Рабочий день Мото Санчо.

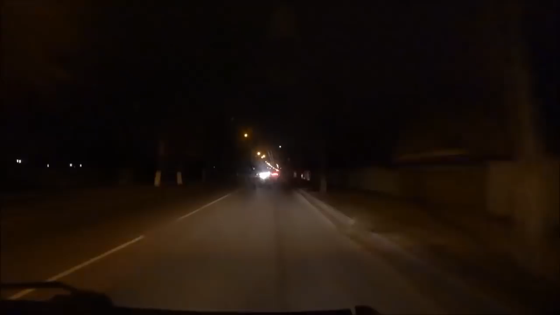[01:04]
Здесь у нас лежачий полицейский. Этим летом в этом месте мотоциклист сбил девочку с велосипедом.
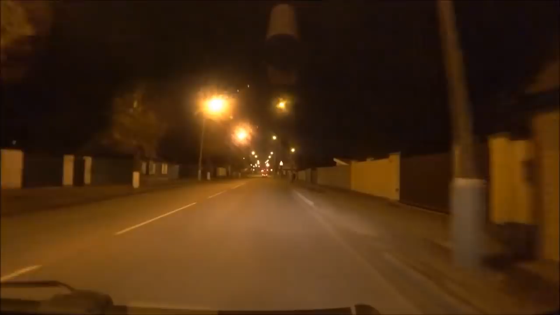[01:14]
Слава богу, все живы остались, все обошлось хорошо. Но лежачий полицейский положили. Хорошо выезжать из города рано, пока еще дороги не заполнились людьми, спешащими на работу. Ну и, конечно, перед выездом стоит заправиться.
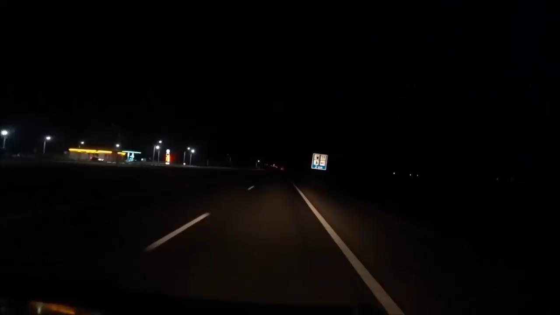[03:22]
Вот у нас с правой стороны светится табло с дорожной информацией. 7 часов 13 минут, 4 градуса тепла за бортом. А в кабине хорошо, уже тепленько. Печка справляется. Ехать комфортно.
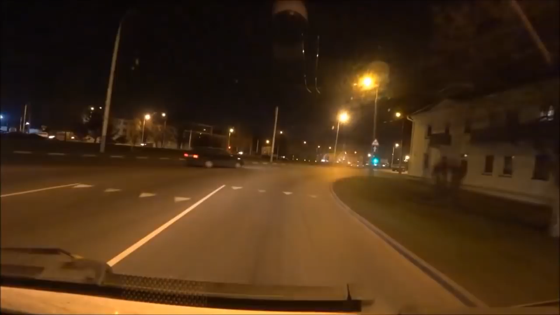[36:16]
Достаточно тяжело после размеренного движения по трассе втягиваться в такой плотный городской трафик.
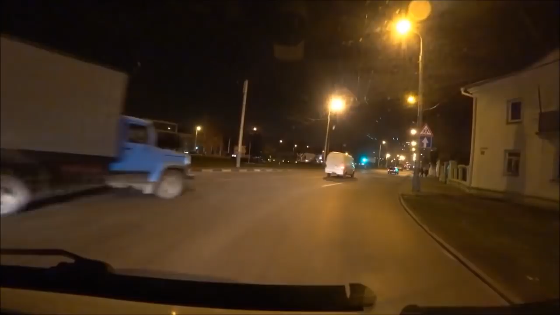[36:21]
Слава богу, пробок пока нет, но движение достаточно оживленное.